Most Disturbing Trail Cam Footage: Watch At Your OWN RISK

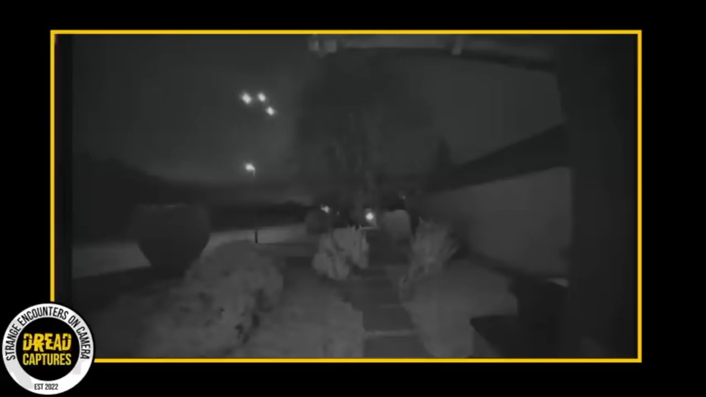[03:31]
was just hanging at home watching TV with his buddy Kevin Barrett. His phone pinged him about some movement his doorbell camera picked up.
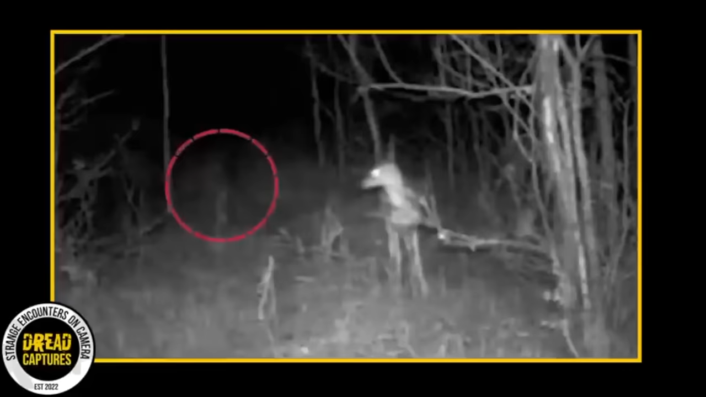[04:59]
Check out as this mist-like apparition sneaks up on this deer. I mean, this really cranks up the mystery factor. The way it triggers the camera and then just pops up and vanishes is pretty crazy. But for me, it's the deer's freaked out reaction. We've been over this time and time again, but the animals in these videos never have any skin in the game. They're just acting to what's going on around them. But for a minute, let's think about what else it could be.
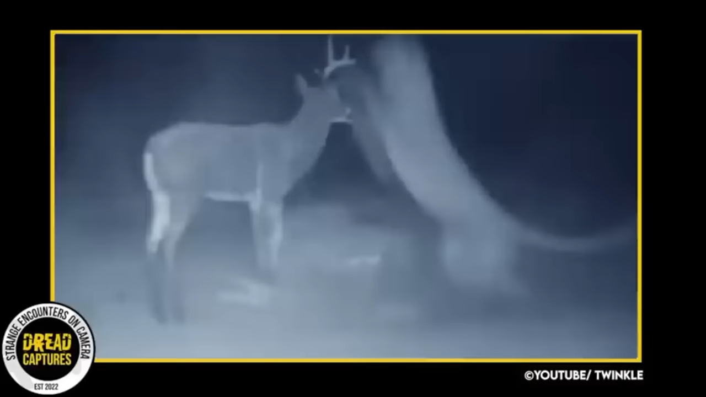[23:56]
Just a great thing to catch on camera.
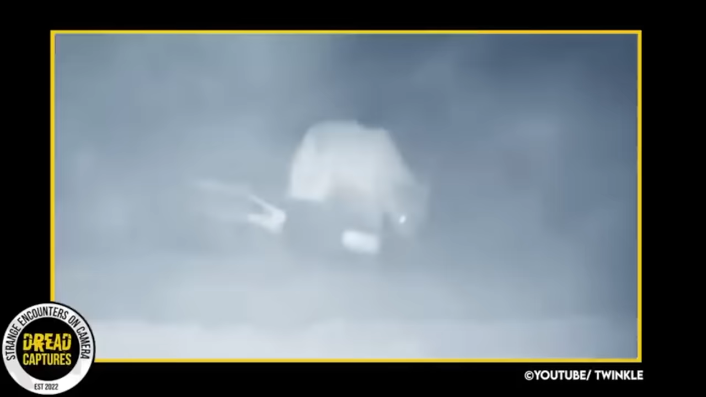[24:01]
In this next similar scene, a trail camera captures the moment a lion has come face-to-face with a decoy.
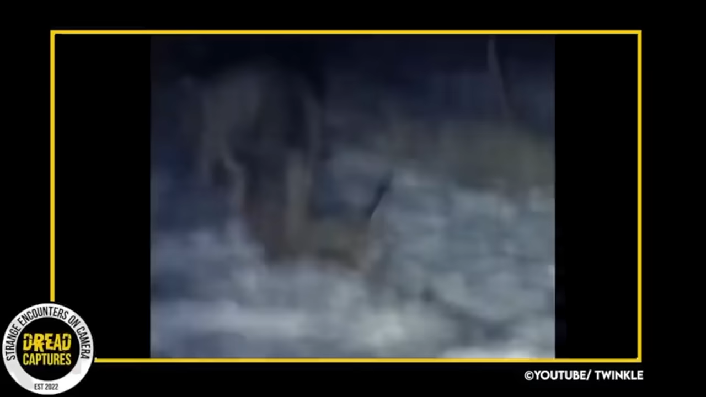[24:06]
He's had enough of this and goes on the attack.
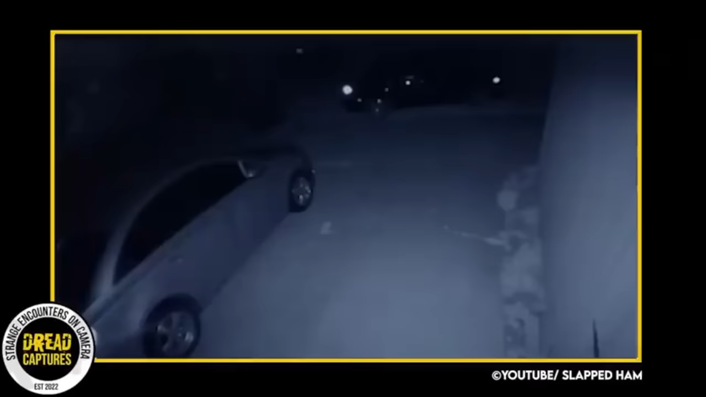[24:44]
Texas, have been capturing unusual sightings on their doorbell footage. These cameras have been able to capture more than just human intruders. In this particular footage, the camera was positioned on top of the user's garage. The video shows a driveway and a parked car outside the user's house at night. Although it is not uncommon for these cameras to record mysterious videos of people passing by or animals, this footage captured something very peculiar.
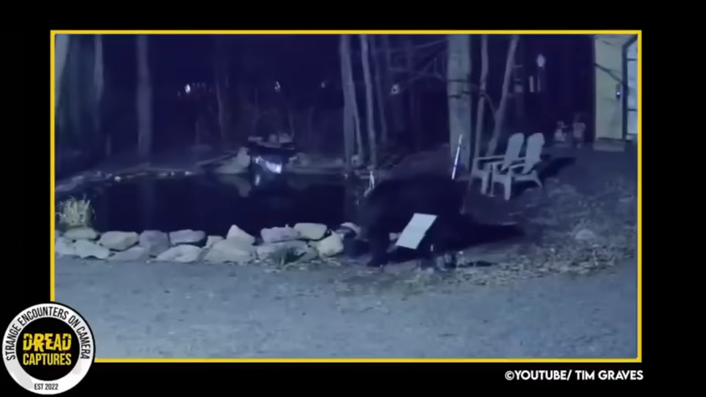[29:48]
Another thing to note is you can see the lights of the houses in the background. Kinda scary that he's just making his rounds through the neighborhood.
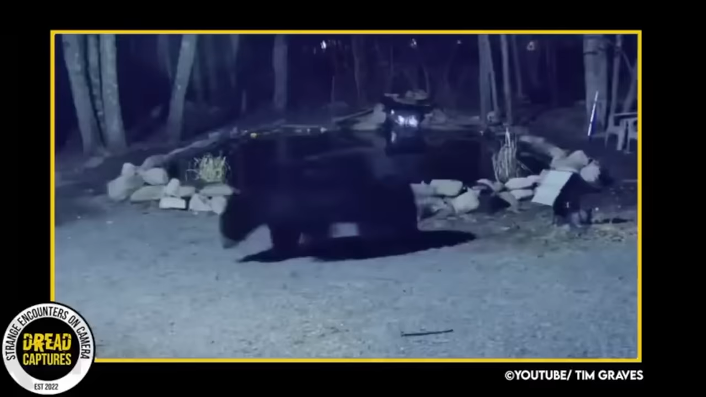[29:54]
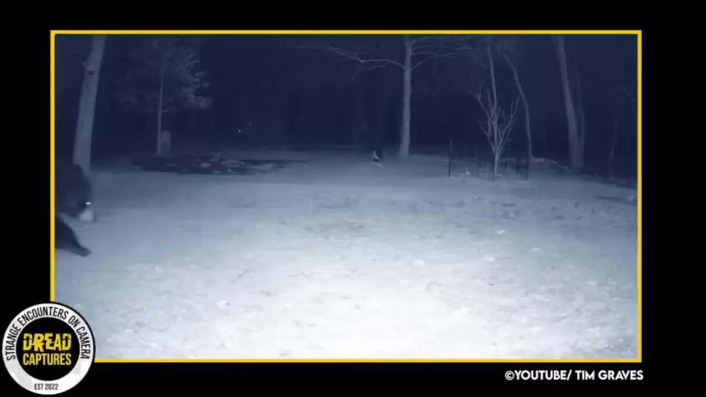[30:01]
Here's another piece of the video of him coming around the house. He's a big old boy. He eventually leaves not too far away from the way he came. Man, this is pretty scary footage, but it's helpful to know what you have creeping around your house, day or night.
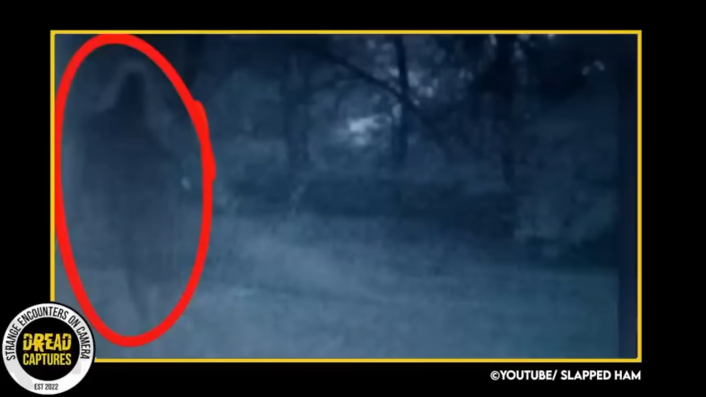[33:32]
It looks like the upper part of a person's body and head, but the lower half disappears like mist. It appeared, then disappeared after a few seconds. And it has since made the property owner feel very uneasy when walking in that area. This particular photo has sparked a debate among believers and skeptics about whether it is proof of the supernatural.
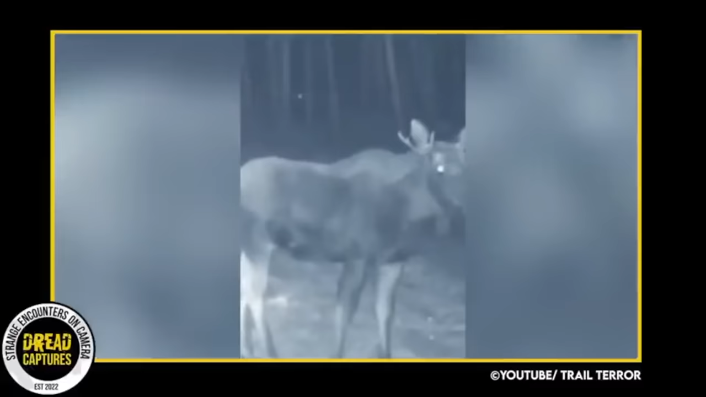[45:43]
However, the frightening aspect of this video is what appears in the background, behind the trees.
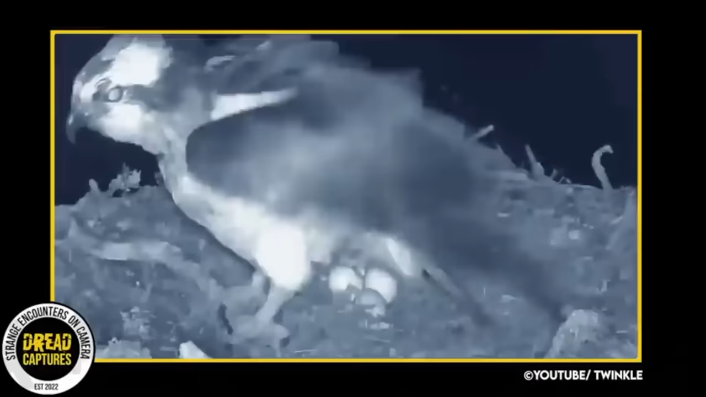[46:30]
This trail camera, watching this mother falcon in her nest, captures the moment a sneaky martin gets to the nest and robs it of its eggs. One by one, this sneaky little devil pulls them out of there.
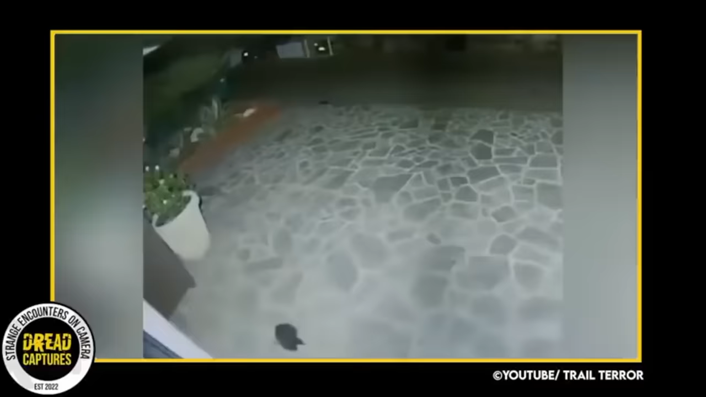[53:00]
this next clip contains yet another strange unrecognizable creature this time caught on outdoor security footage
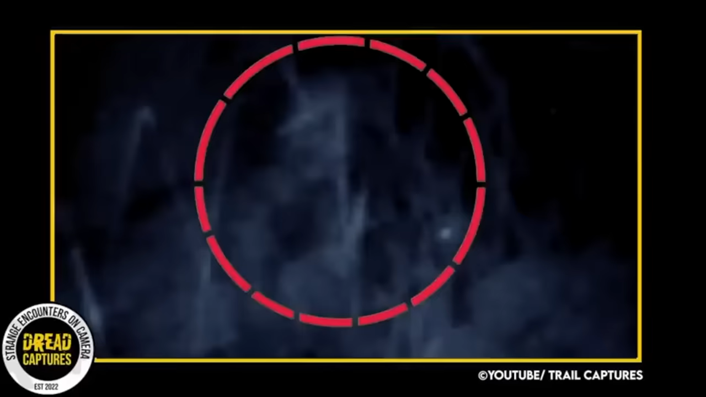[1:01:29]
when this trail cam owner got a look at this creature and its wiry hair up close on his trail camera his heart rate skyrocketed
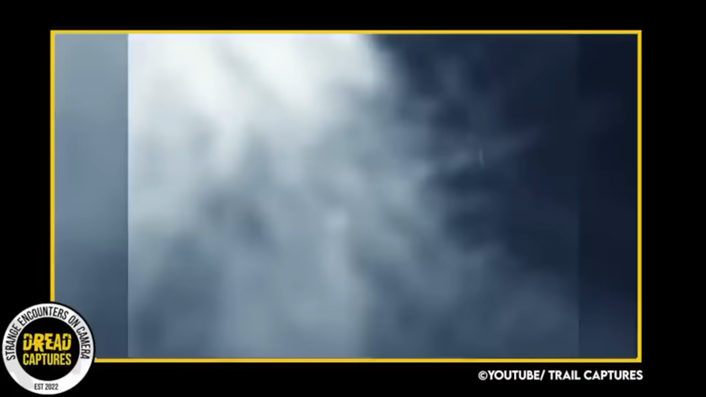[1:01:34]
you can see whatever it is using its giant
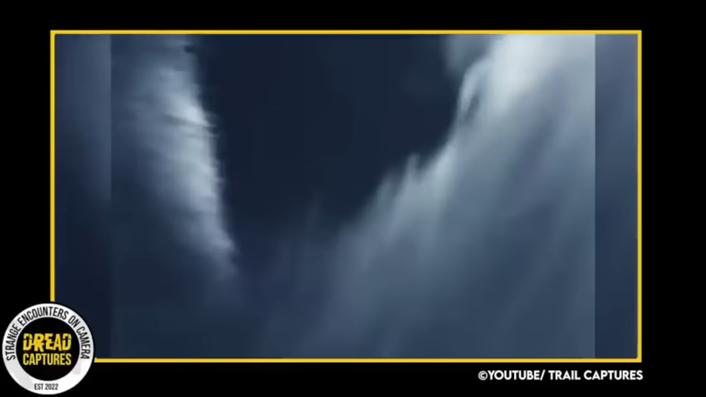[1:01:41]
paws to try and pull the trail camera down potentially not wanting to be seen but once the creature slows
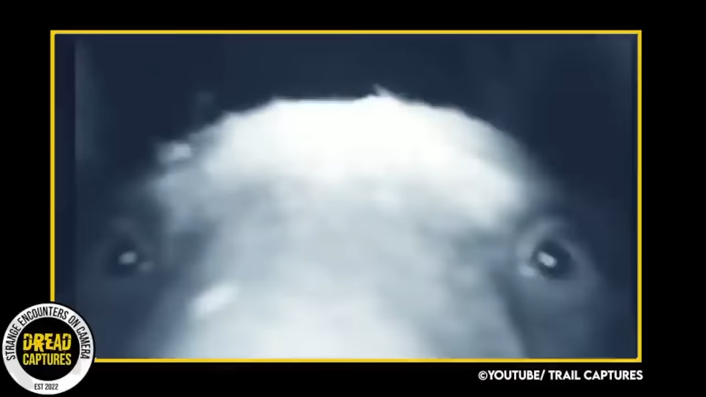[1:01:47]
down and takes a step back we can see that it is just a curious bear however he is intent on pulling this down all of a sudden the video goes
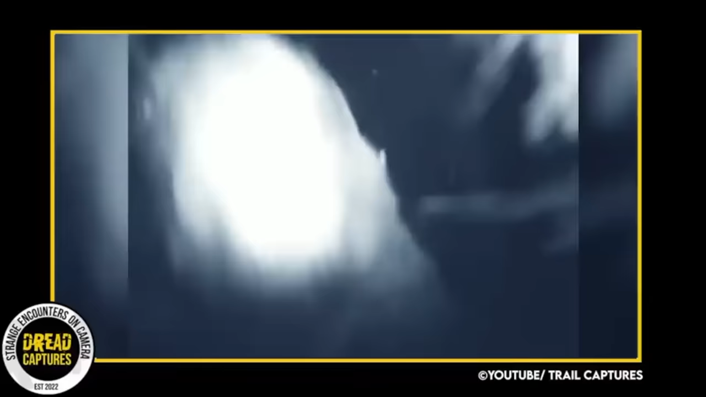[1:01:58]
dark and it seems mr bear is victorious this
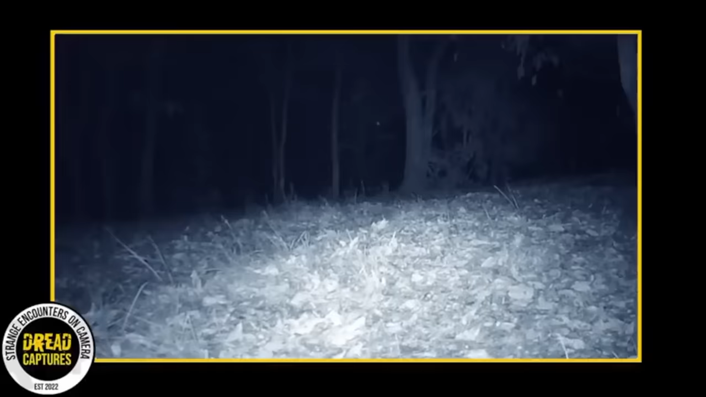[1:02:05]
trail cam here installed in japan shows that it too was dealing with some sort of creature trying to dislodge it all we can see is the hair and whiskers of a creature that eventually turns out to be a wild boar this guy is
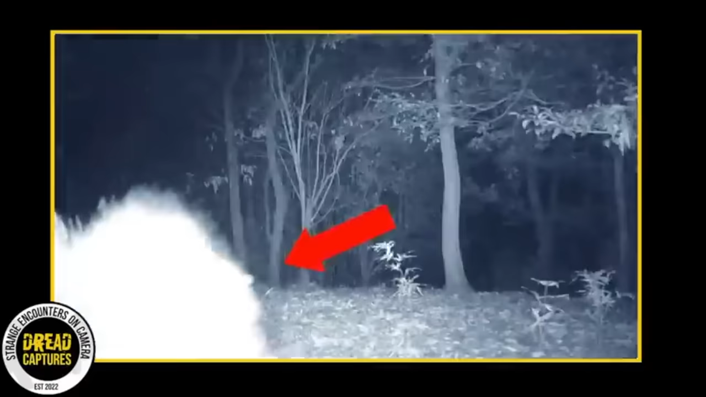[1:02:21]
trying hard and if you need any more proof of what kind of animal this is you can notice his little pigtail wagging by now i'm sure we all know how relentless these animals are
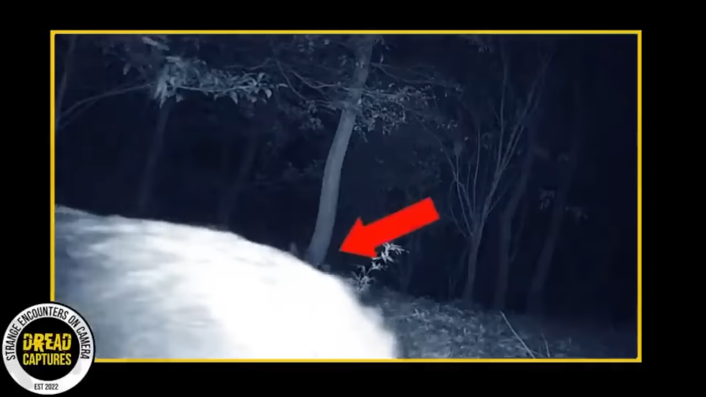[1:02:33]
and he is bound and determined to break this camera off the structure unlike the camera in the last clip this guy was able to hold on for dear life
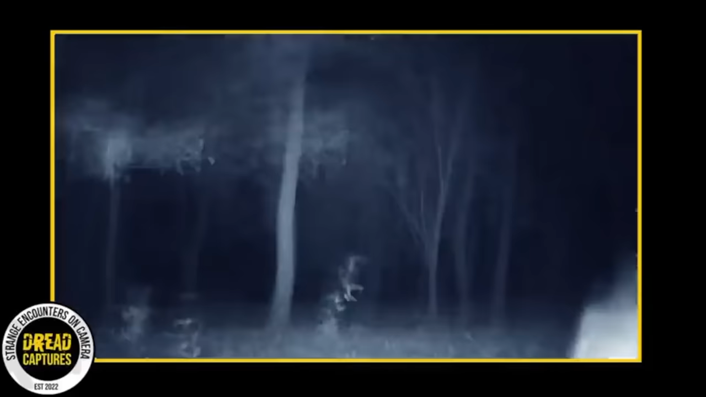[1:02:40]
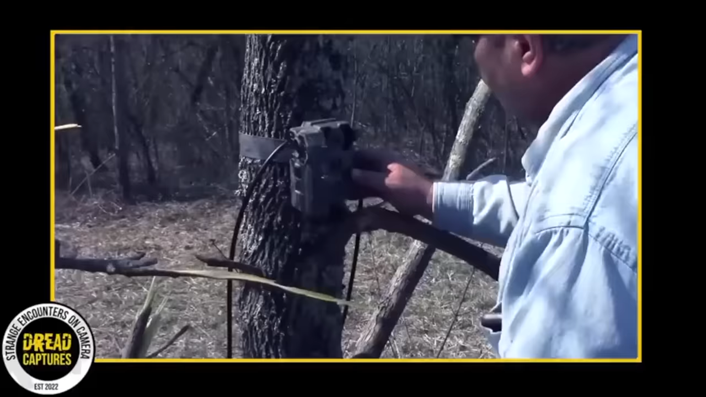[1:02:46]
last year in the forest of canada a farmer attached a trail camera to a tree hoping to catch some good
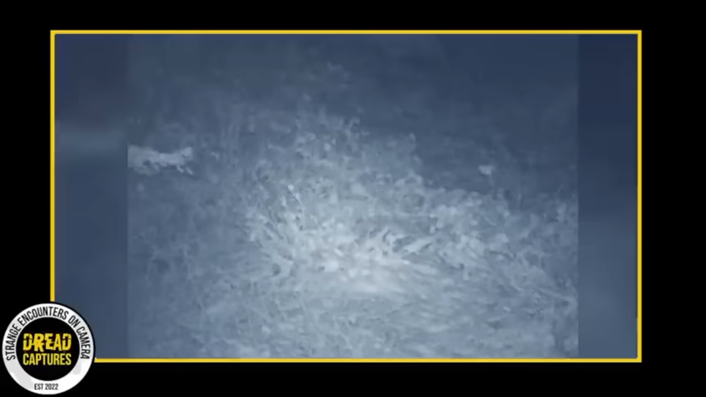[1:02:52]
footage well he got what he came for a nice sized buck in rut is caught on camera scraping the tree